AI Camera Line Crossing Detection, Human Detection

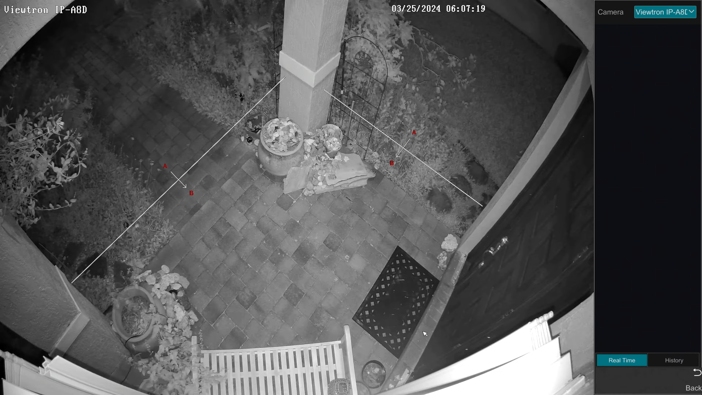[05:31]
So I'm going to enable the visualizer over here on the right again. And then you could see the two line crossing areas that I've set up and here it detects me as a human crossing the trip wire and coming in, you're coming through that detection zone. And you could see the thumbnail images again in, in the target detection screen on the right. And you'll notice that it did not, it did not trigger an event for me passing through the trip wire going in that direction.
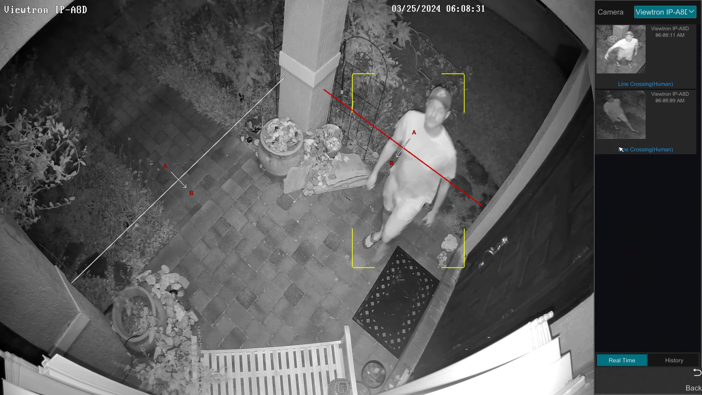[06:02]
But when I come through in the direction I set up, you'll notice that another, uh, alarm event was triggered and you can see the thumbnail image over there on the right. And once again, I'll just play back the video surveillance footage. So you can see the quality of the 4k video recording with the, uh, with the camera in IR night vision mode. So I'll go to full screen here and here's the recorded video playback of the event in, uh, with the camera in the IR night vision mode.